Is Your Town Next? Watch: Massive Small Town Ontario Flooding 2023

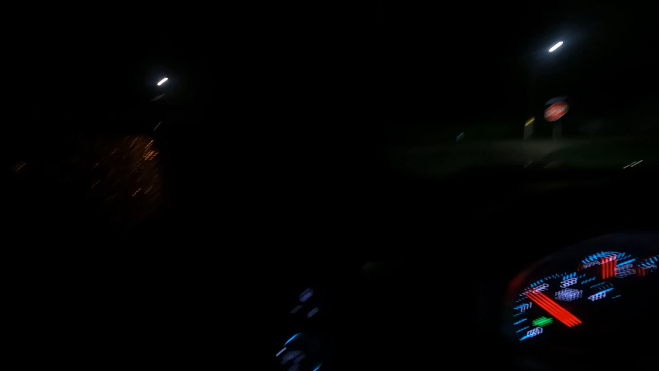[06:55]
a fair bit of water there
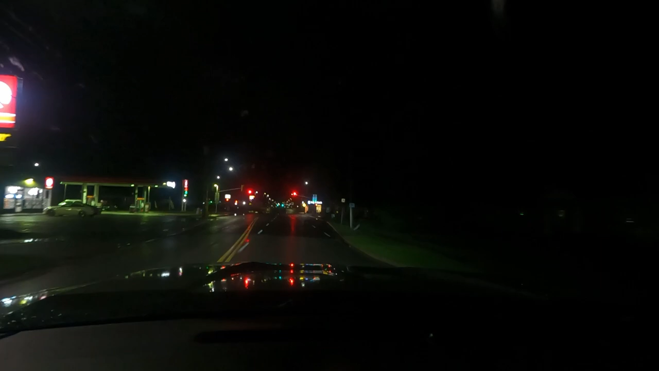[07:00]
good thing is there wasn't a lot of wind this intersection still flooded a little bit